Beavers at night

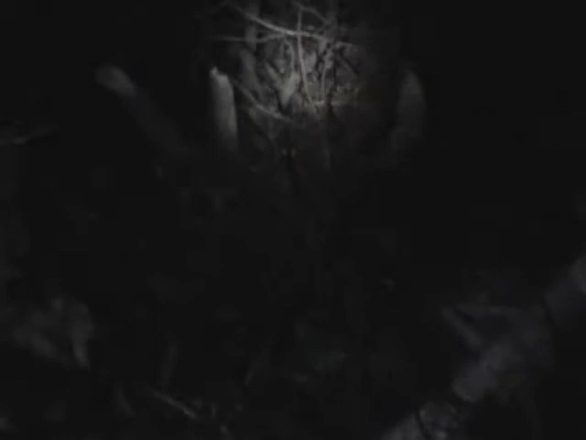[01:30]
where a beaver's been chewing just tonight he's taking out these trees here and what they're going to do is they're going to build themselves a home a little mound or
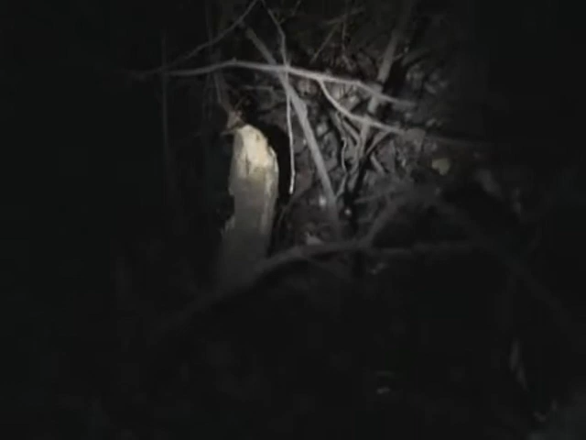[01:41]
they get pretty big to the mounds and stuff they build you know their houses and stuff and all the rays are young and all now in late january and early february that's their breeding time so they're probably trying to make like a nest or a little home and stuff you know but you can see these are some pretty good size